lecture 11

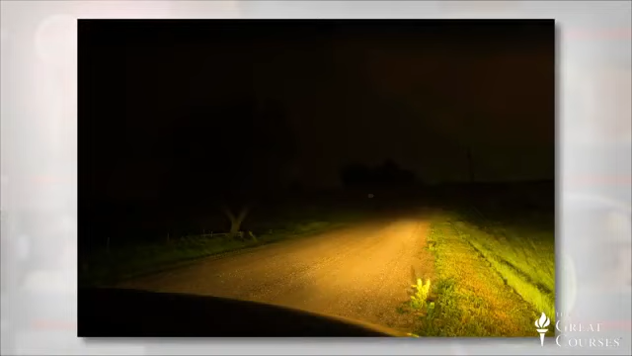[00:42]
County Nebraska this is what I saw when I pulled up with my headlights on okay five seconds later that's what it looked like there's no tricks here this is straight out of